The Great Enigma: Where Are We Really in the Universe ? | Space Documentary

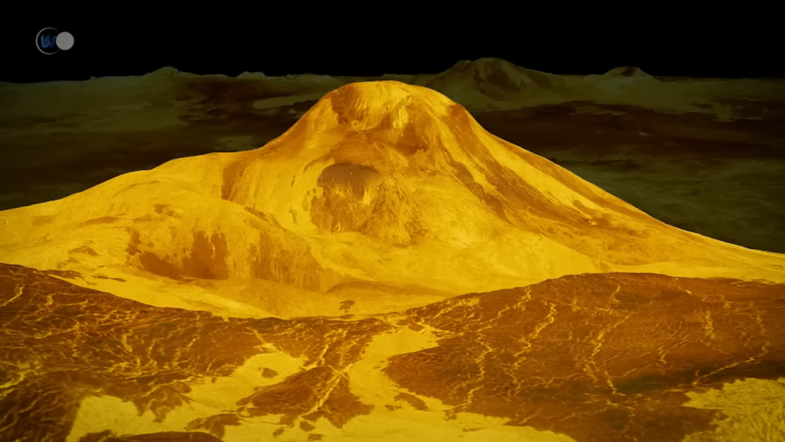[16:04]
The highest volcano on Venus is Mott Mons, which rises to 8,000 meters or 26,000 feet.